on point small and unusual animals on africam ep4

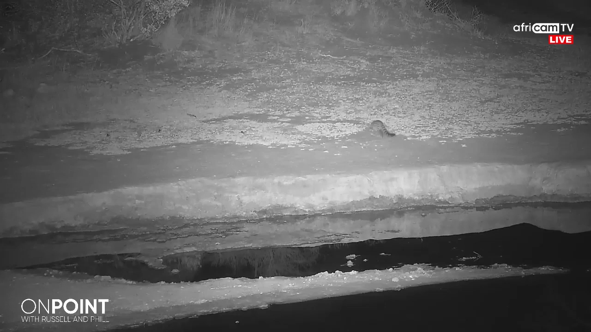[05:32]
We do get to see them relatively regularly at various waterholes. They're very widespread.
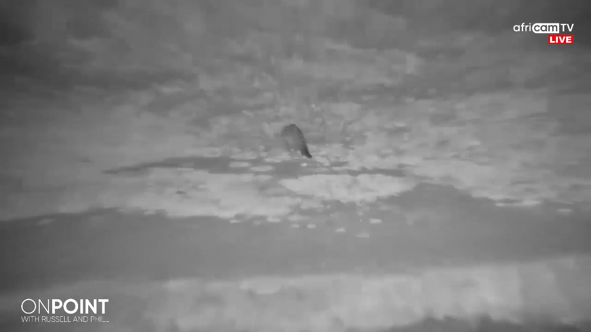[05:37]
And you can see it's got a very long tail. So it spends a fair amount of time up in trees.
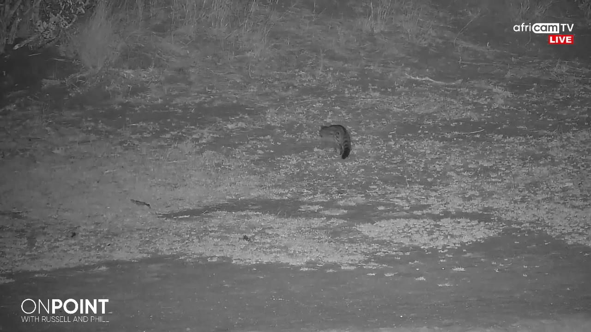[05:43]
In fact, they nest up in trees. So during the day, that's why you don't see them during the day, is they're up in the trees nesting. They make little areas to sleep, but they will also sleep in small holes. But then they'll come out at night and spend a lot of the
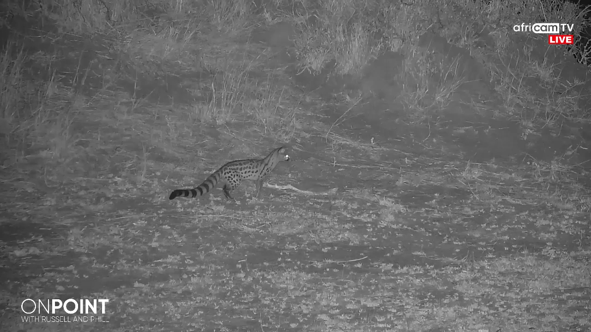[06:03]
night feeding on all sorts of things, from little insects to spiders to scorpions. There's quite an interesting clip coming up just now.
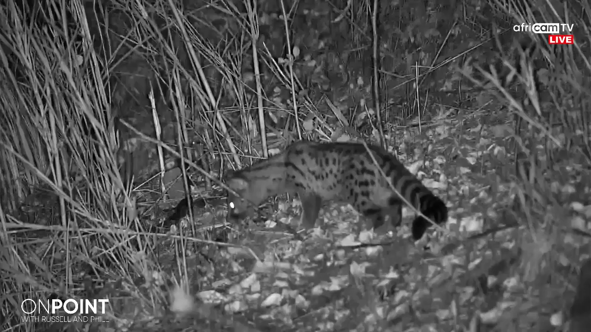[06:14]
What do you make of that, Pete? Oh, that's beautiful, Phil. Incredible. Wow.
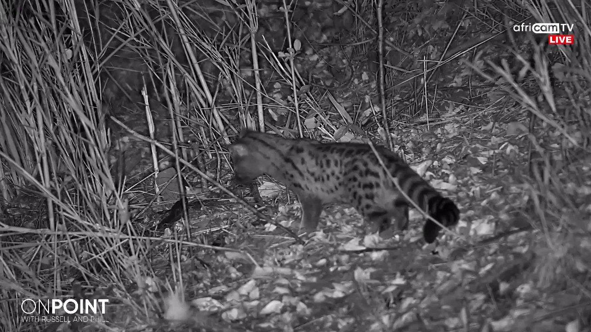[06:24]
What do you think's going on? Can you see anything interesting in this? Yeah, I can see that. It's like a python of some sort. Yeah, exactly. It's an African rock python. It's very unusual bit of footage, this. I don't see if anyone's written what the other animal is, but it's really interesting to see. Yes, Sally. You've got it. And Sookie. Oh, Pete, you're going to have to work on that. Yeah, but it's a large spotted genet.
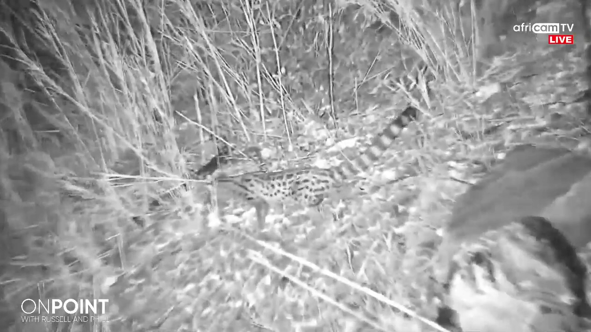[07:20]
But I reckon he's maybe giving it some thought. How could I eat that? Because they will go for smaller snakes as part of their diet.
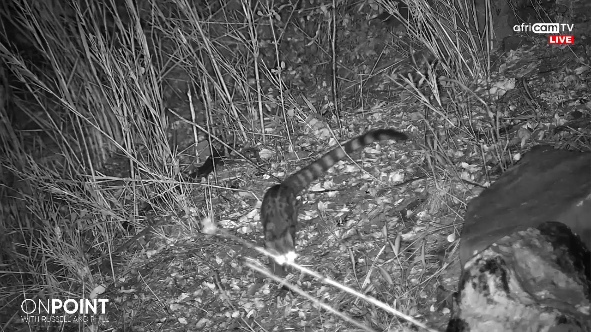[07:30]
But in this case, it's a very smart genet, because it could come with second best. That's a very big python. It's often a discussion or topic brought up, and I've got some nice footage at the end of the show.
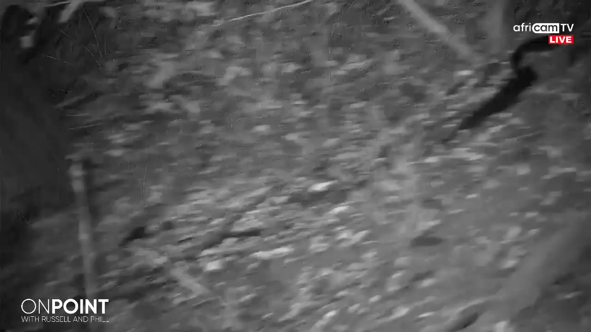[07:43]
Two different snakes, some of the unusual things we see.
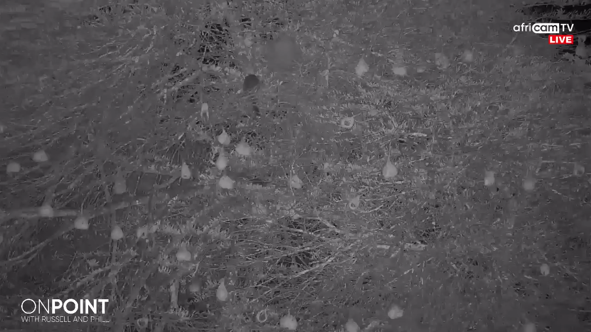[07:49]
Also, just a question on that.
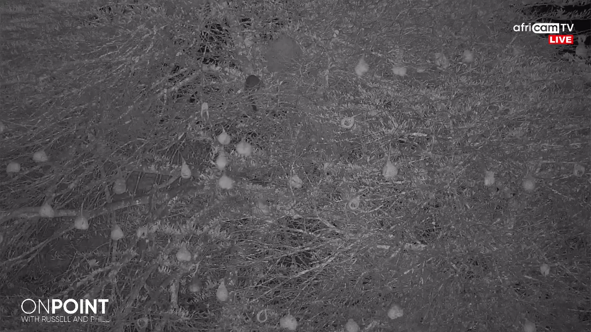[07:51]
Would the genet be on the python's menu, on a big python's menu? Yeah, the python is highly opportunistic. So, if the genet's not careful, and the pythons will also climb trees, like you see this genet up in the trees, hunting and searching through these weaver nests.
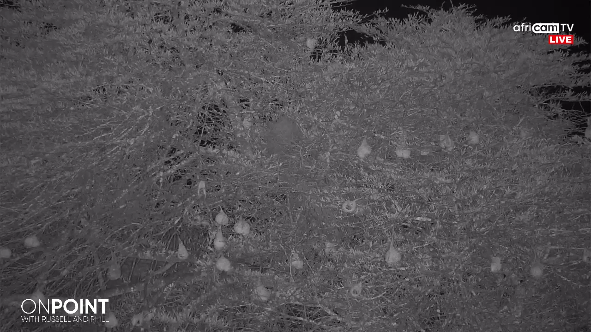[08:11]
But a python would definitely make short work of a genet. Probably have to watch how it doesn't get bitten. But essentially, that genet made a good call there, get out of the way.
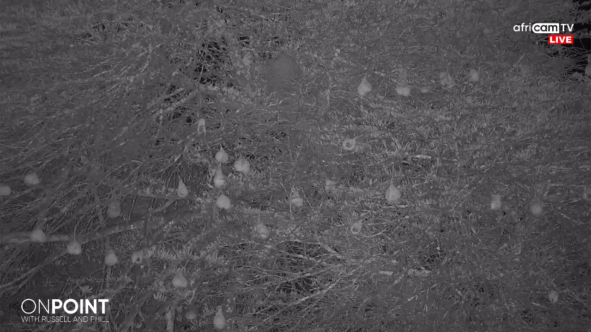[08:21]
But yeah, talking about them climbing trees, we've seen this a couple of times here at Tembi, really working hard. You can just see the eyes shining back at us. But these genets, and a lot of the other animals we're going to be looking at, are very crafty.
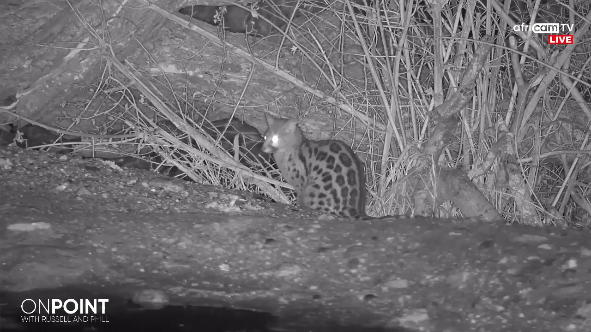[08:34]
They spend a lot of their night, you know, they'll scratch for grubs, they'll move logs out the way. And in that case, we'll see, well, we saw how they're trying to get into the weaver's nest. And here's just a perfect shot of the large spotted genet. The large spotted genet has actually got to do with the size of the genet, not the spots itself. It's not dissimilar to the birding world. The lesser spotted genet actually has bigger spots, but is a smaller animal.
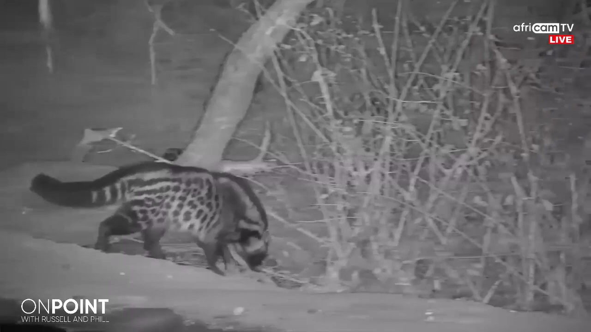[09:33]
This civet does look more or less like a cat, but it's on its own, in its own world. And again, wonderful clip.
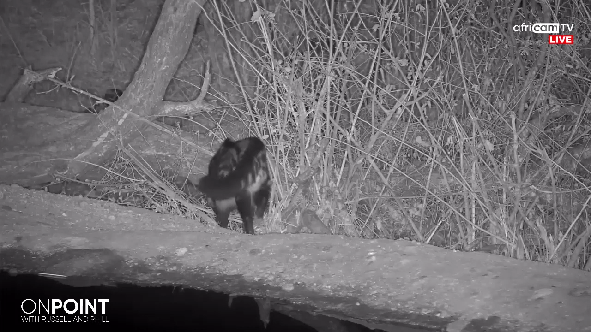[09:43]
And something, we see them relatively often on the cameras, but to see them out during the day or get great photographs or footage like this is almost impossible.
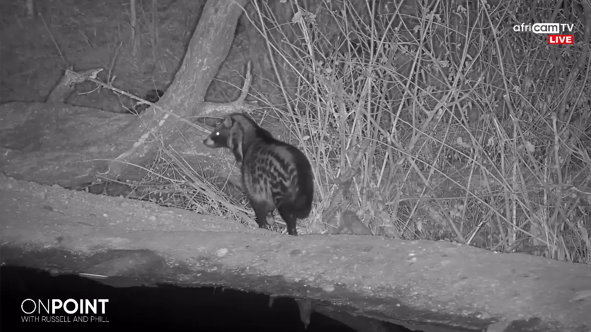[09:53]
So, Phil, just for the folks out there and for myself, if you look at the genet and the civet, if you had to compare them in size to a domestic cat, how would they stack up? Yeah, I know. In terms of the size, the civet is about 20 kgs, and the genet is only about two or three, a big male.
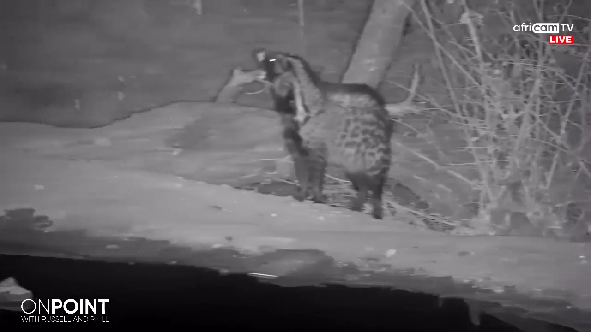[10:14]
So, he's quite a lot bigger, the civet. Then you've got the African wildcat that we'll see a bit later. We've got a white-tailed mongoose, but the civet's the biggest and heaviest of the lot. And what's interesting about the civet, if you have a look at that hair on its back, he actually doubles himself in size when he's threatened. And I suspect what's going on in this clip is that they are so aware of scent.
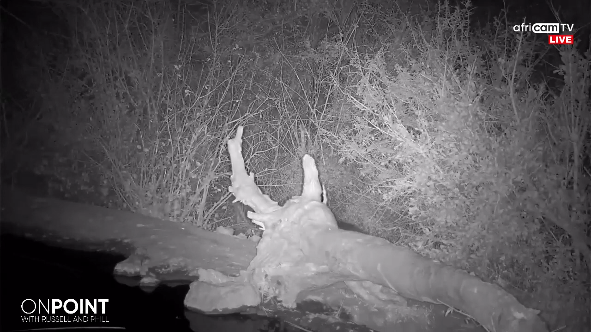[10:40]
You see he's smelling everywhere. He's smelling the air. He's smelling the ground. And every now and then you see that his hackle's getting up.
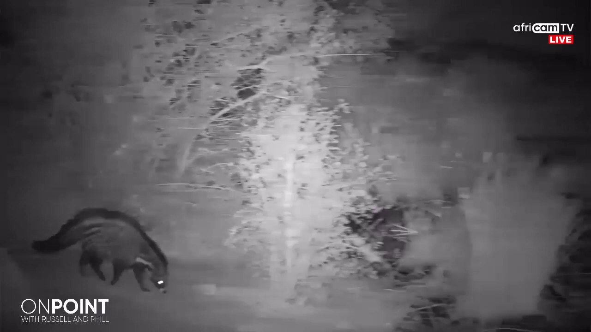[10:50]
So, he's very likely smelling another male genet. They're highly territorial. I'm sorry, civet. Yep. They're highly territorial. He could be smelling a leopard. This is at Rosie's Pan. We know there's a lot of leopard activity around there, but he doesn't seem too scared. He's almost intrigued. He's spending a lot of time around here. And they scent mark a lot of the time.
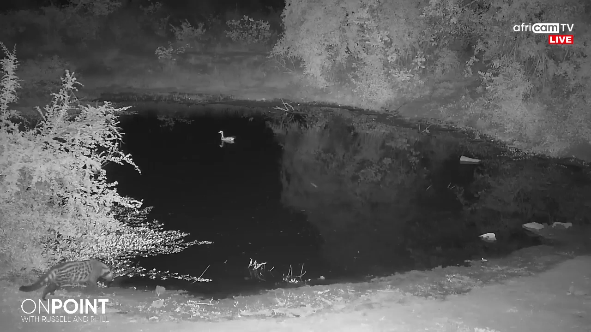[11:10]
There's a wonderful footage now of a civet having a drink. And Phil, so what, in terms of predators, what would a civet be scared of, mostly?
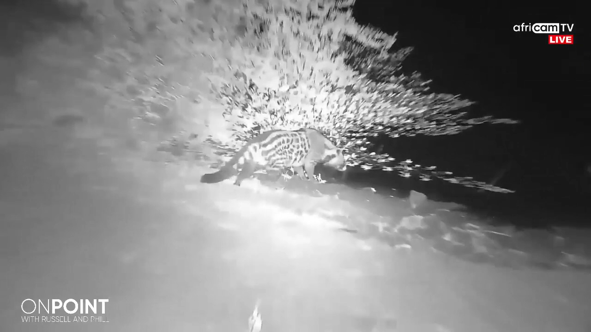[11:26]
I would say the biggest problem for civets, I have seen leopards actually feeding on them.